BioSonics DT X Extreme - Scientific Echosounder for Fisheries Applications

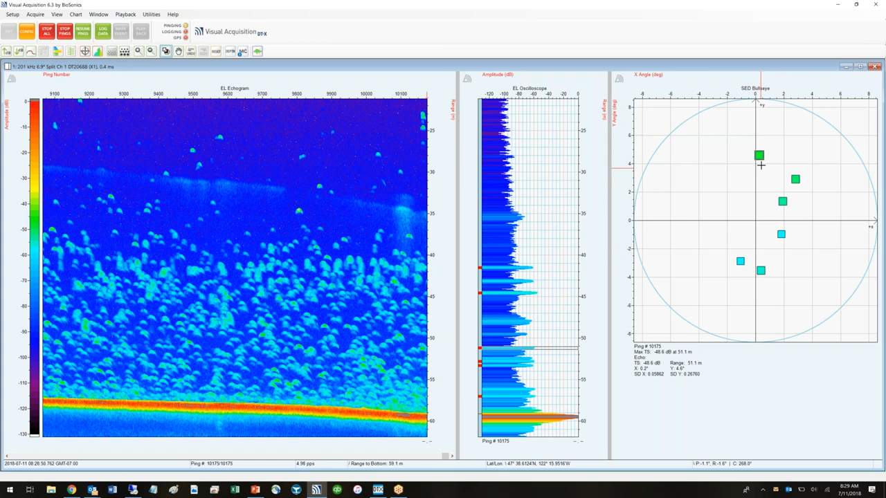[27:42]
On screen: depth 59.1 m
this fish, let's zoom in on the echogram and see if I can locate these fish in the echogram.
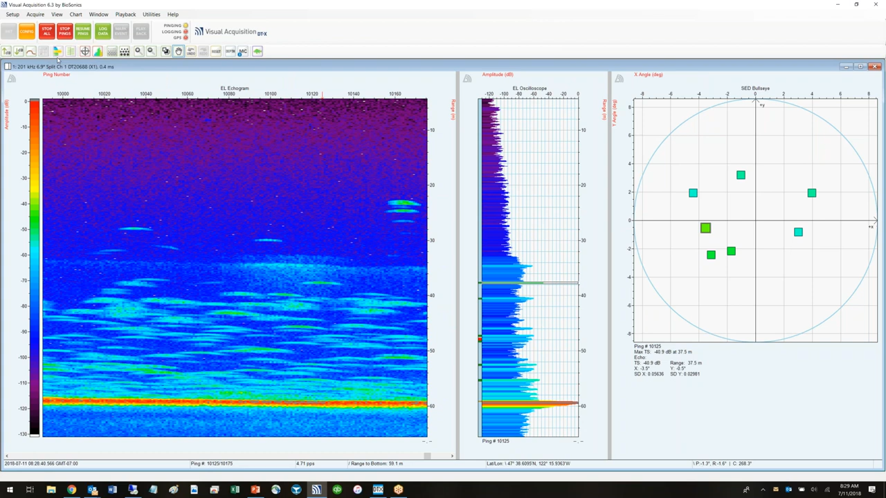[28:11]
There we go. Double click. It's going to bring us to the corresponding fish track in the echogram. Anyway, the point is there's a number of ways to view our data during data collection. Visual acquisition is windows based, so we can resize any of these windows. Add a second window if we choose. We have a second transducer. We have our histogram display giving us our real-time target strength distribution.